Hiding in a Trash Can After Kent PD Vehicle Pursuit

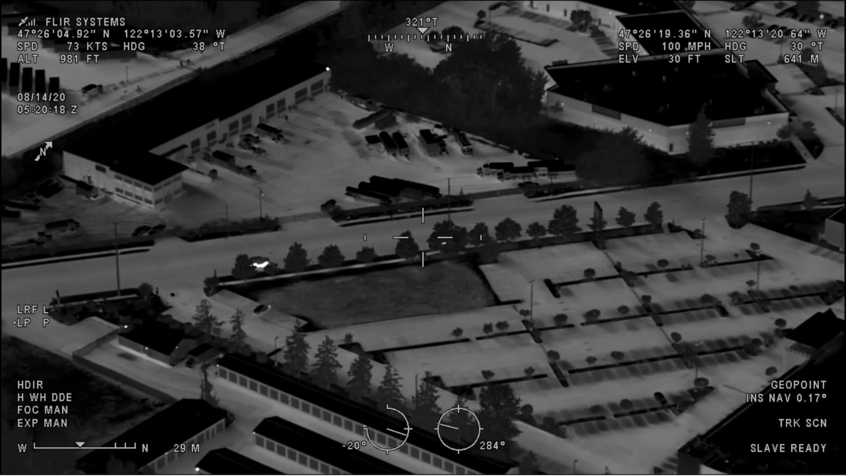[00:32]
Jump the speed at the intersection. Crossing over 180th, still northbound.
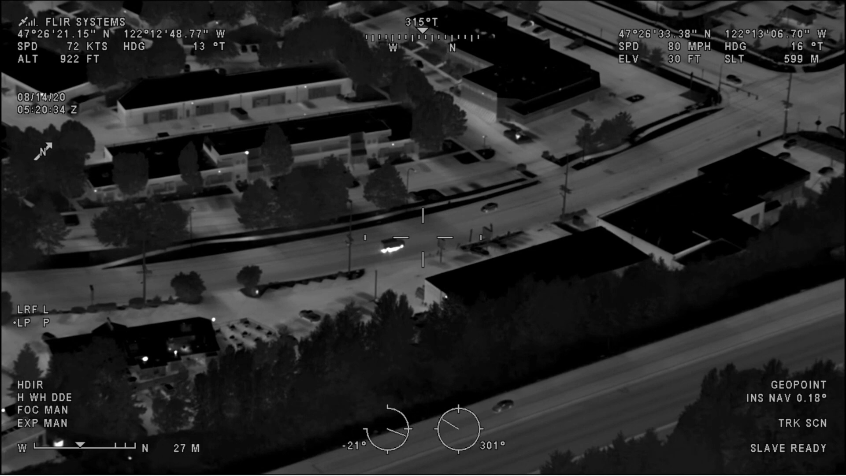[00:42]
Spin over 180th. Traffic is still light and yielding. He's still northbound. Speeds are at 68 and increasing.
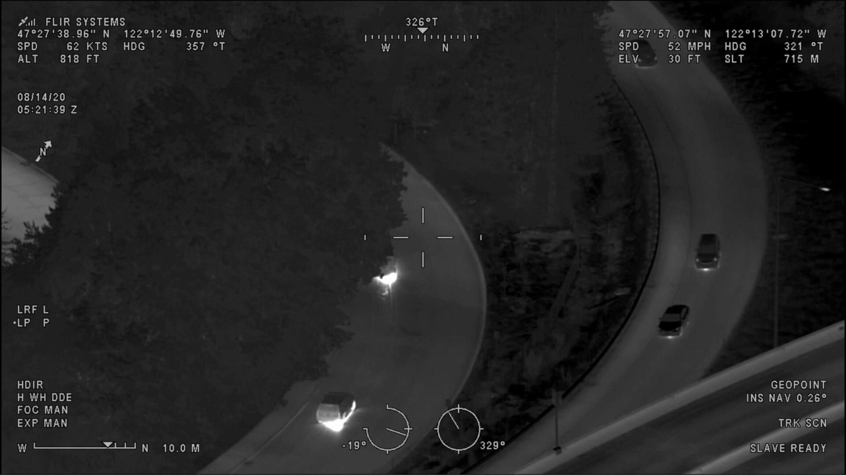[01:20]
Okay. Yep. Guardian 1, he's on the dead end of Maple. Block that entrance.
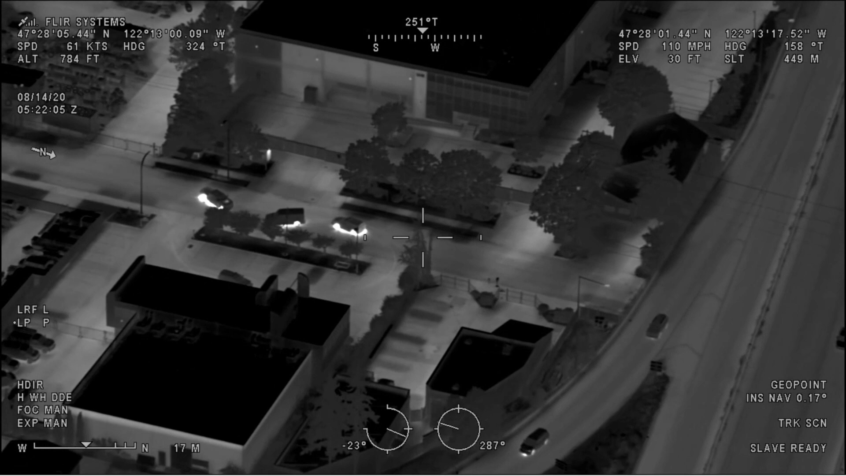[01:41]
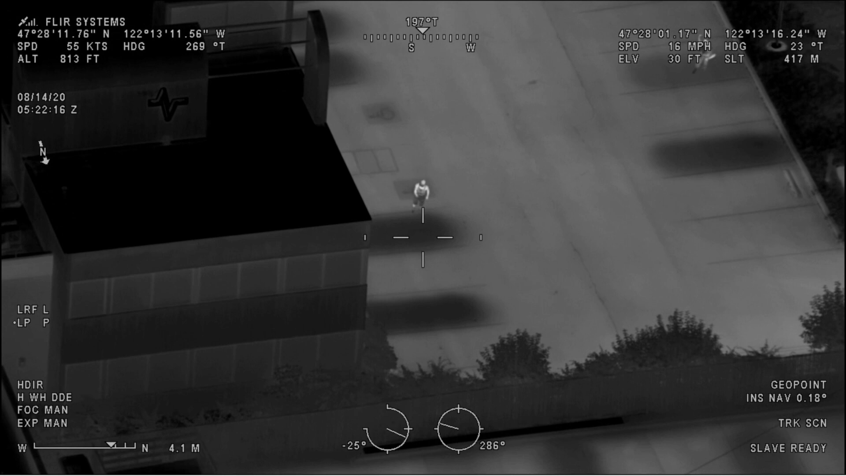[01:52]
He's headed west, eastbound, behind the building. We've got him.
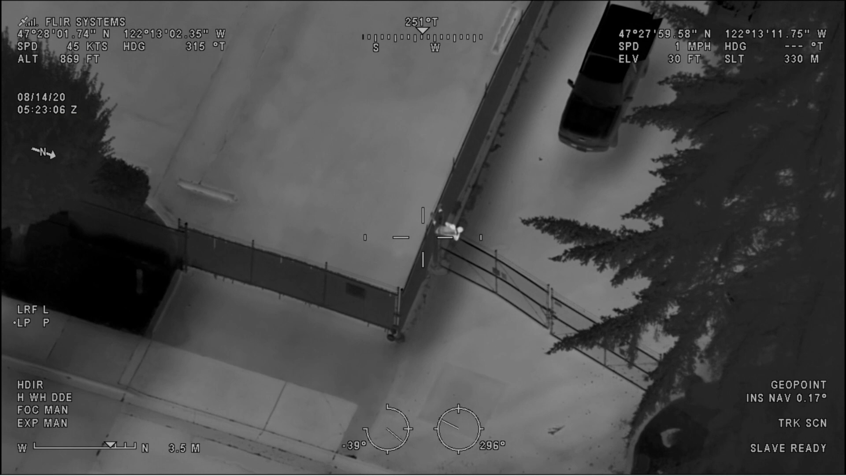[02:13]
North or south of 4-5? Guardian 1, he's south of it.
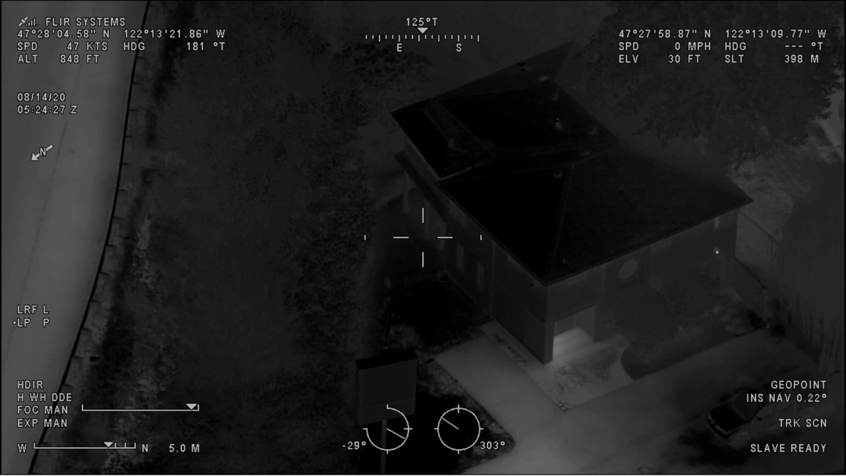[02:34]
The building that's at 1520 Taylor Ave, he's on the north side, hiding behind like the air conditioner condenser. But it would be the northeast corner of the building.
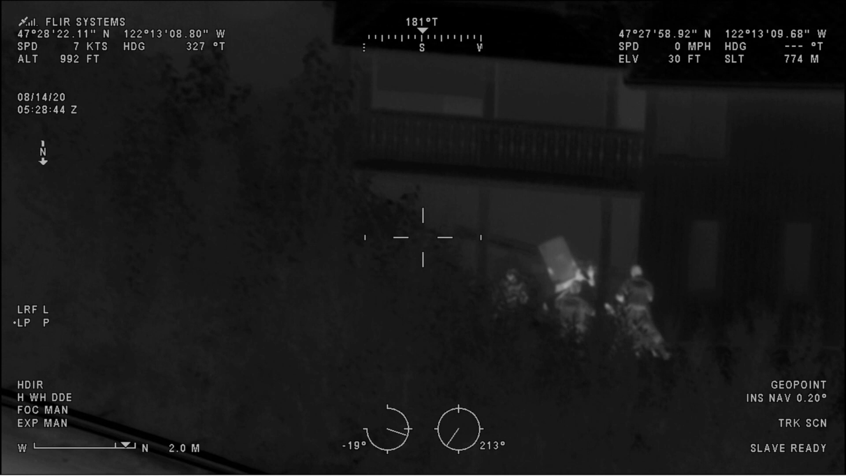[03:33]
Guardian 1, they've got him coming out from under a trash can.